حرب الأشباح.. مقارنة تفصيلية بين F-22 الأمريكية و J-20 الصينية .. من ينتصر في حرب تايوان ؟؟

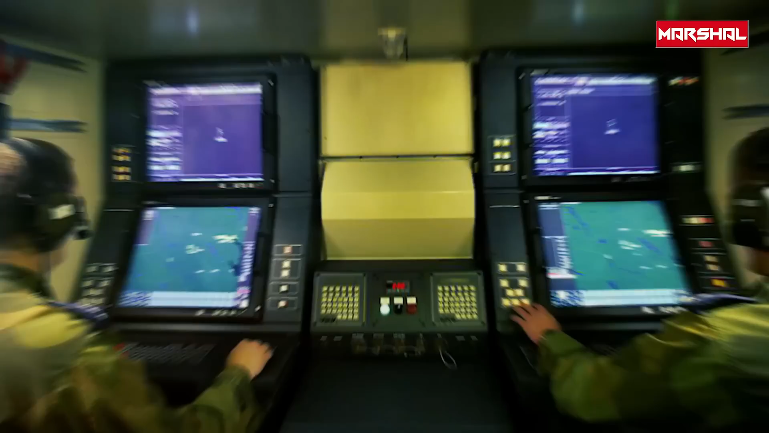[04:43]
بين الرادار متعدد المهم في الطائرة من طراز اي سا اي بي جي سبعة وسبعين لادارة حرب الكترونية بشكل
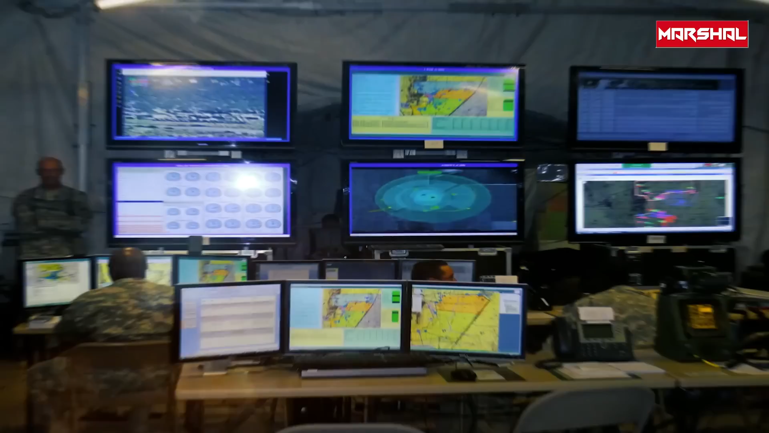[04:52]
تلقائي وتكون مهمته الاساسية في رصد الدفاعات الجوية الارضية ضمن نطاق عمل استكشاف الى ستمائة وخمسين كيلو متر ويقوم بتحديد نوعها ومدى خطورتها ويقدم المعلومات الميدانية لقائد طائرة كما
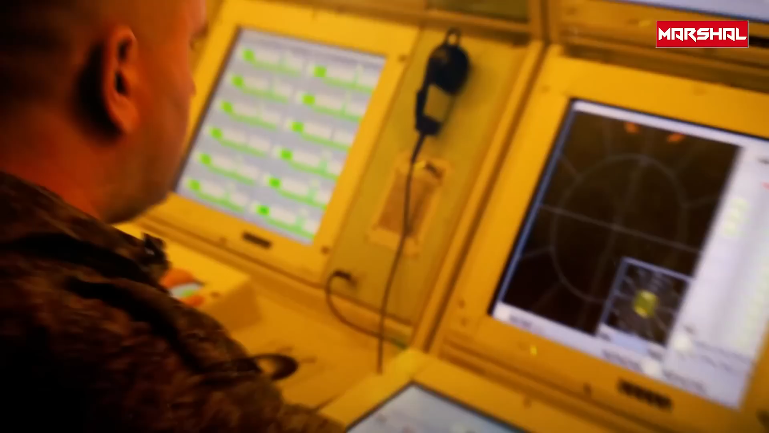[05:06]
يقوم بقراءة طول موجة الرادارات الارضية والجوية وقوتها وتوجيه اوامر للرادار العكسي الخاص